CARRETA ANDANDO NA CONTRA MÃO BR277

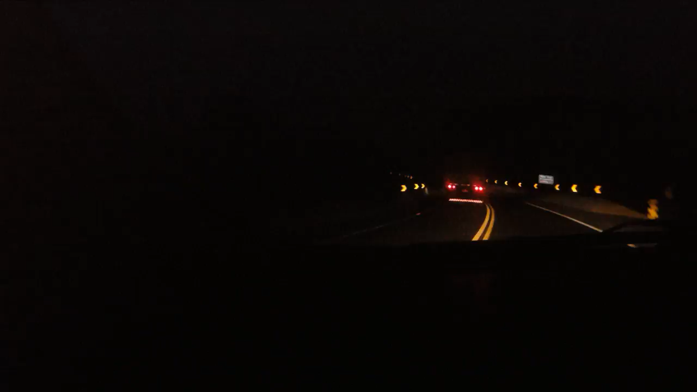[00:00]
Olha que louco! Tá porra mesmo. Mais louco que o Batman, companheiro ali.